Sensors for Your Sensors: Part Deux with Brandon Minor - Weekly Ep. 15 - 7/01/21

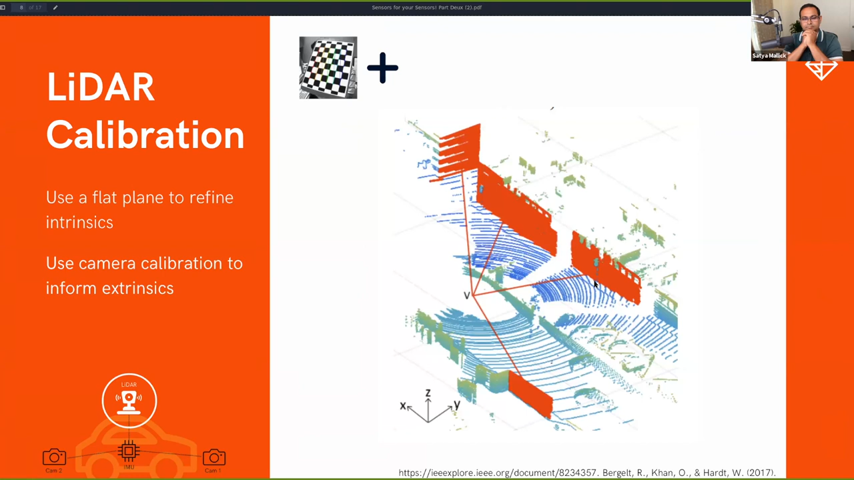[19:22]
And you use the camera calibration that you found. You, you inherently have to rely on the camera calibration you found here to inform the LIDAR extrinsics that you find here, right? So these, these processes build on each other. Uh, that's an important point because for our last sensor on our module, IMU, we probably need to register to both LIDAR and camera.